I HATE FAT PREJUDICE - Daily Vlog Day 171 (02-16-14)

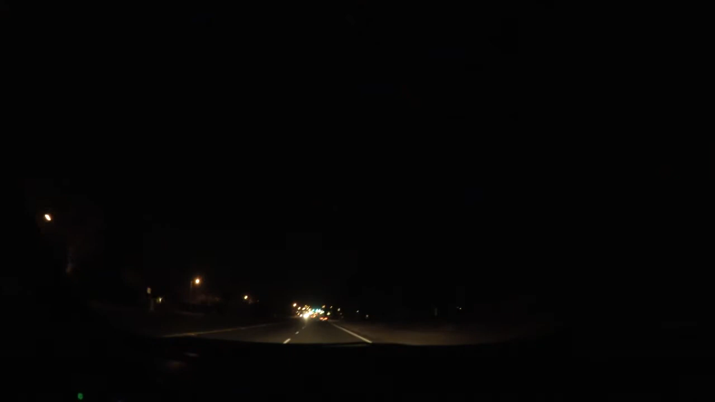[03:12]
I don't know if you can tell how big that moon is inside this, but it's just a big, giant circle, orange circle. That's the moon. It looks huge right now. Oh, man, I wish you, I hope you guys can see that. Hold on.